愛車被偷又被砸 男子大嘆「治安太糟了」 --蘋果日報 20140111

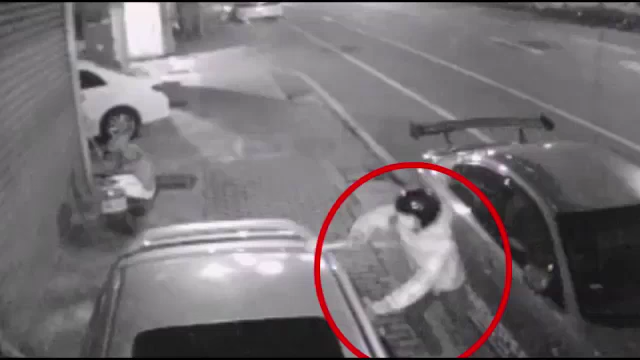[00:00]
爱车被偷又被砸，男子大叹治安太糟了。高雄凤山的陈先生向苹果投诉，高雄治安实在太糟了。他家门前监视器周二凌晨拍到巷口出现一名可疑男子东张西望，等待四下无人，就拿着锤子快跑过来，
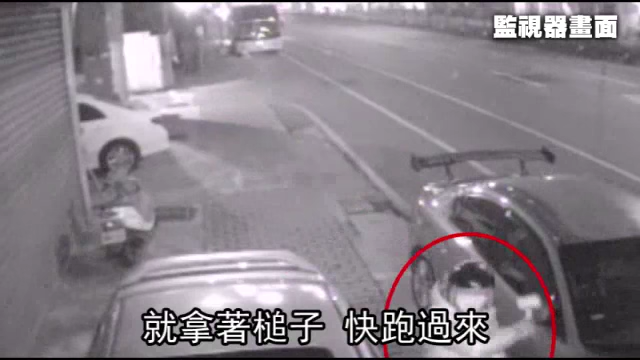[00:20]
接着对陈先生爱车狠 K 好几下，然后快闪逃逸。其他监视器也拍下男子砸车及逃跑时情况。
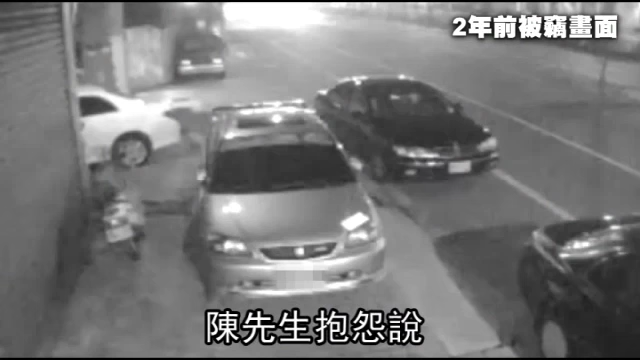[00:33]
陈先生抱怨说，两年前爱车停在家门前，也在深夜遭窃，监视器有拍下当时被偷的整个过程。